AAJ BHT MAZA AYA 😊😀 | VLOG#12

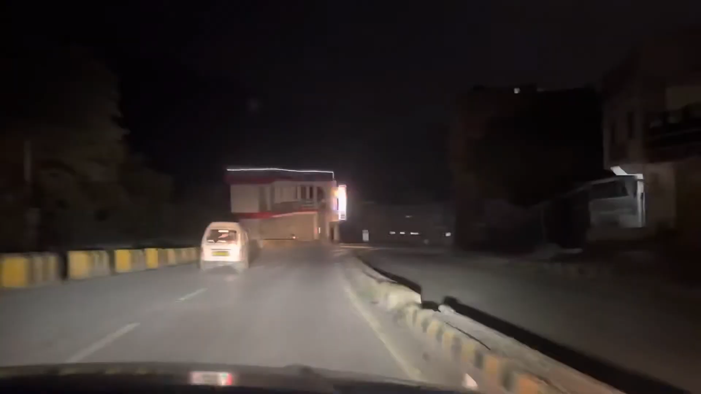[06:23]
हम लोग पहुँच चुके हैं तकरीबन वो आ गया सामने ठंडियानी वाला कट।
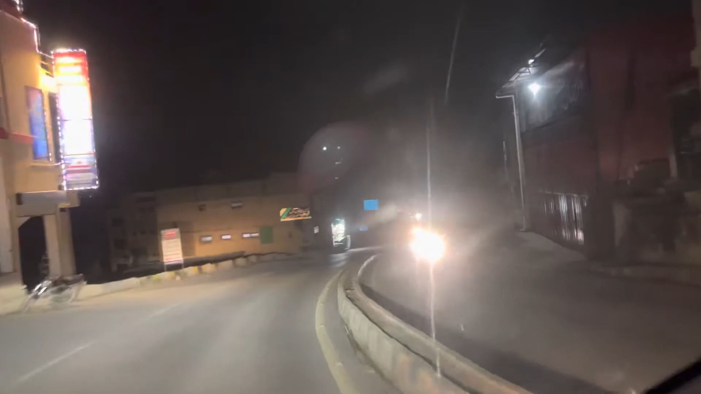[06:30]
स्पेशल बर्गर खाने आए थे नीचे, काफ़ी ज़्यादा मज़ा आया।
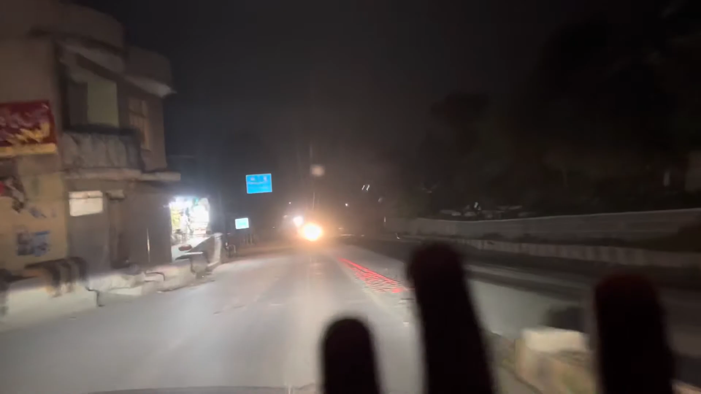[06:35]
अब ये सीधा चला जाता है नथिया गली और मरी के रोड,
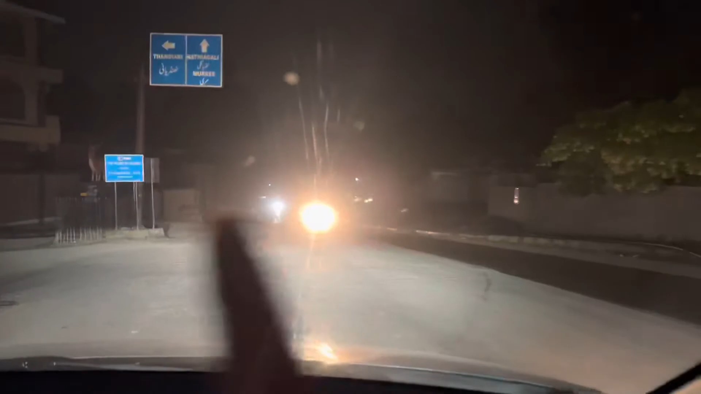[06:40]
हमने जाना इधर लेफ्ट हैंड पे ठंडियानी की तरफ।